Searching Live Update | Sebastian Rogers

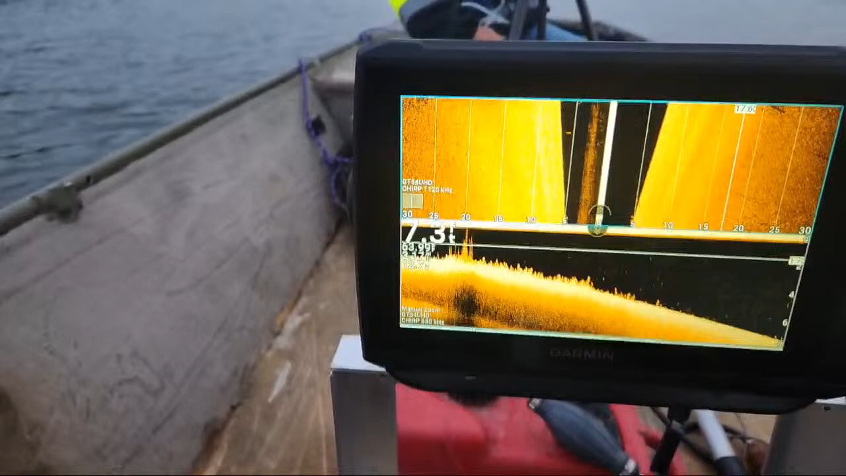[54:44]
Big ol', oh no, that's just a shelf.
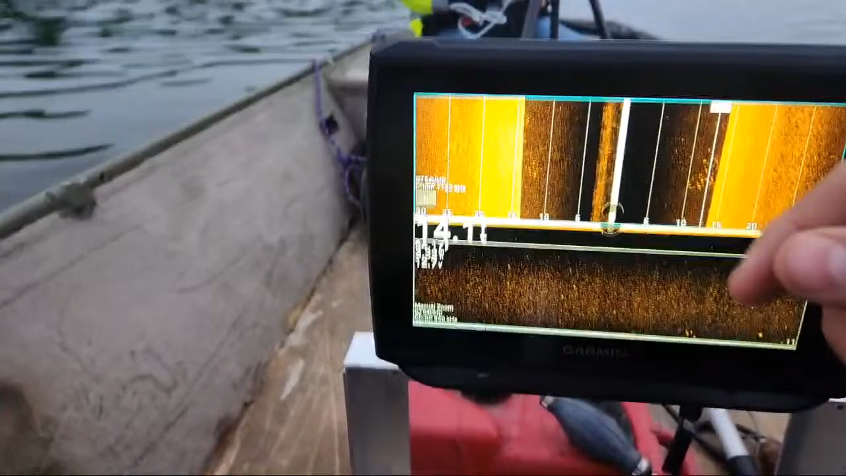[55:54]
Ball hogs. Well, that's just as bad. Cornfield, open water. Right. It's all the same. Whatever, however they got that. I mean, I've seen the concrete that it's anchored in. But I mean, it didn't budge at all. There's a ball of fish back there.
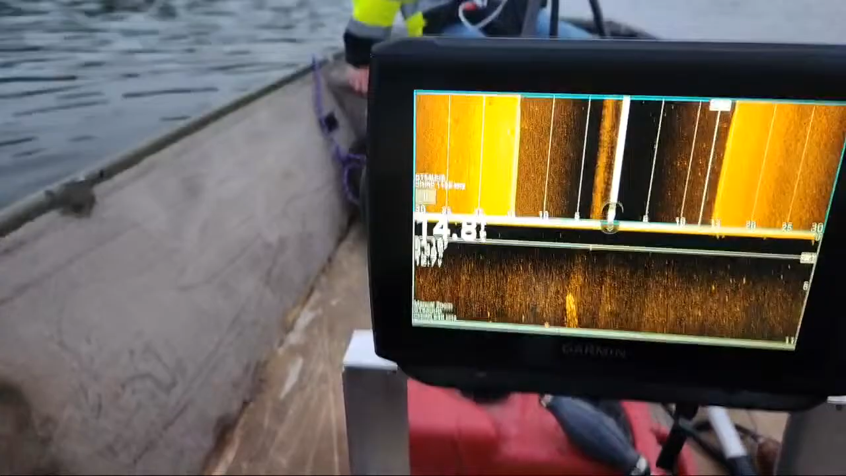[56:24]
How deep is it right here? 14 foot.
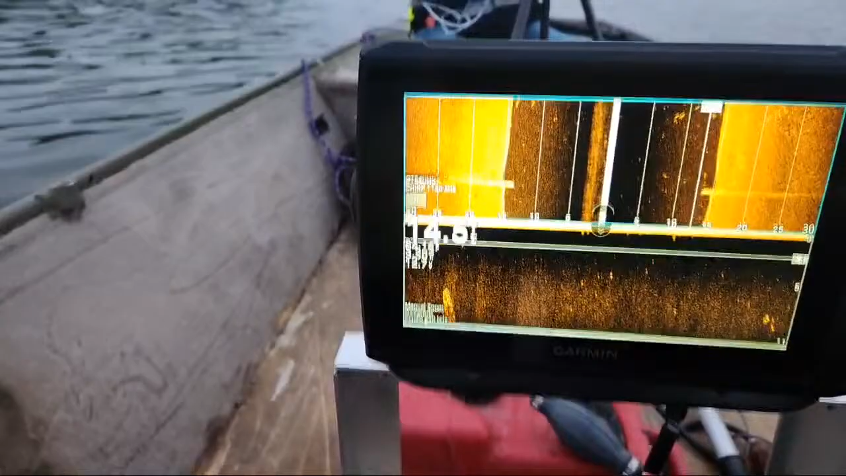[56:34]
Nice clean bottom out here. Lots of fish.
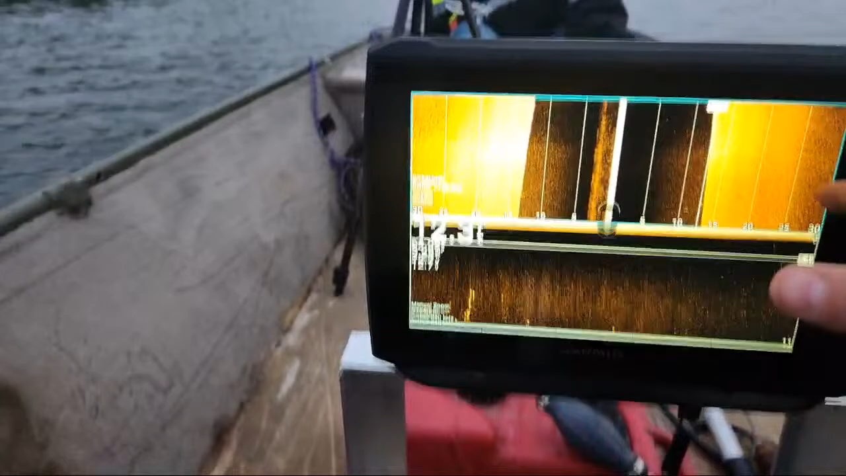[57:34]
If anybody's just now tuning in, this prop wash right there, I know I've said that a million times, is not supposed to be there. This is a very skinny boat, and you can't put the transducer too far to the outside of the boat, or else it'll have a turbulence, which will be worse than that. So I got the motor pitched up, but it comes and goes. It's not always there. It wasn't there when we first started, I don't believe, and then now it's there. I'm sure anybody that runs sonar is going to be like, you got a bunch of prop wash. I'm like, trust me, I know.
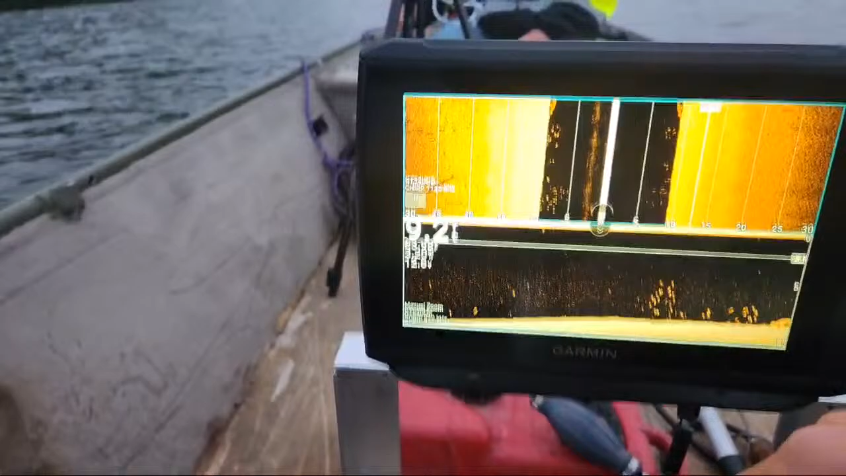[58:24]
Which, okay, that's where that dock is over there.
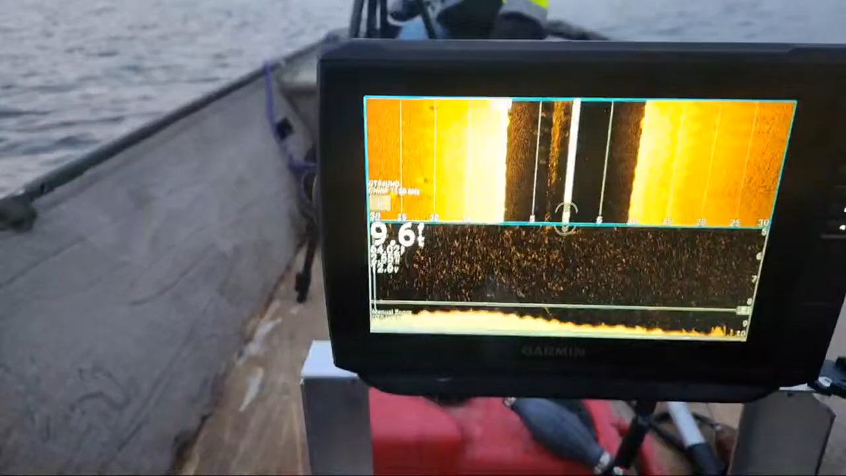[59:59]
I don't know where the wake comes from, because we're... It comes out of nowhere.
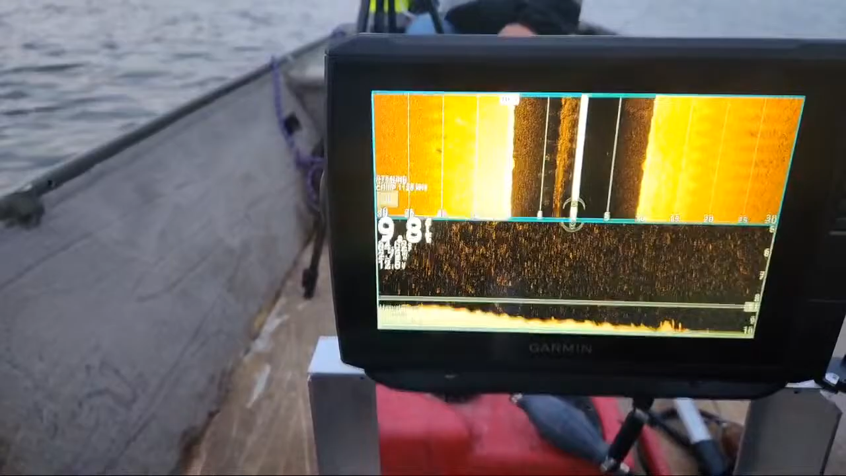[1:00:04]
Unless it's from the wind. It wasn't from us.
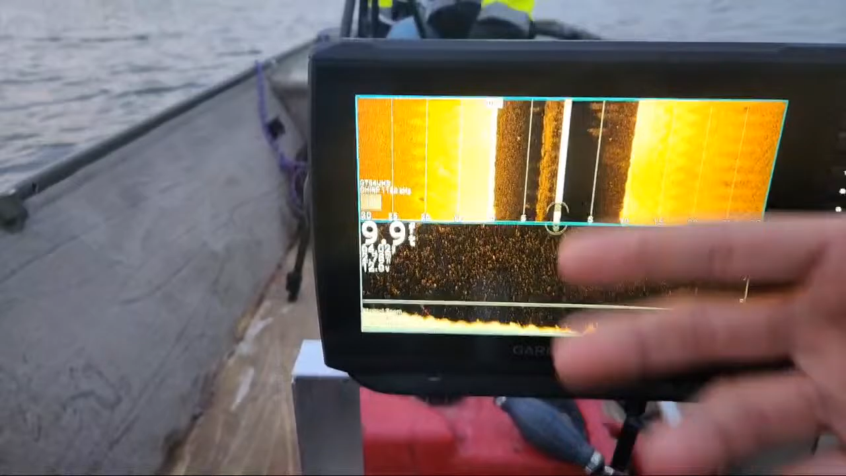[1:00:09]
So now we're rocking, like, really good. So it's not going to be the best image.
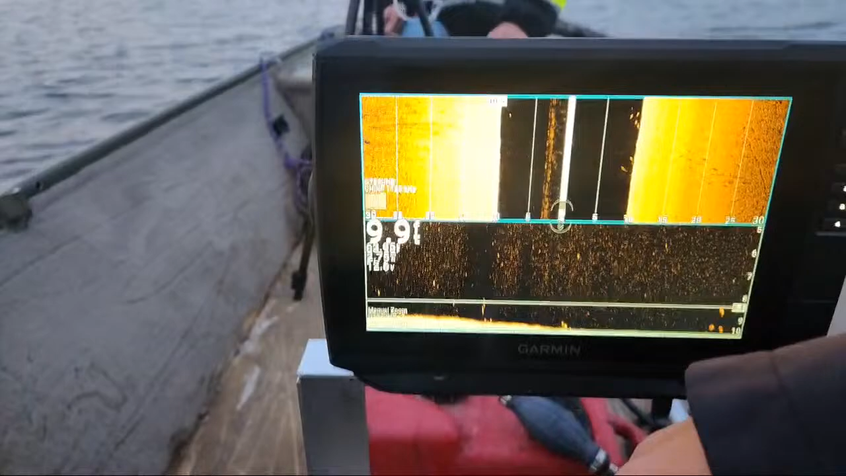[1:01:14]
It looked pretty big. But they were just like, it doesn't look like what I think it should look like. But there's like a ball and then three outlines that I didn't like, or else I would have said no. So, but we were rocking, it probably went over it.
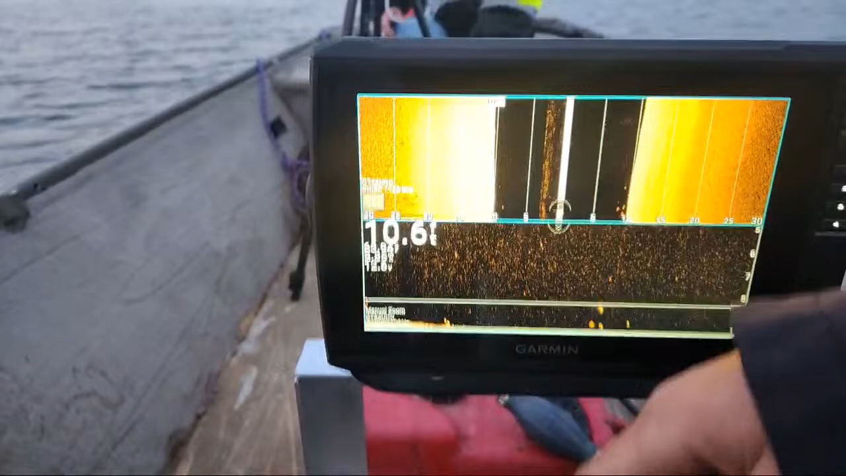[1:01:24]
Plus the wind was apparently pushing us that way a little bit. So I think I went back far enough.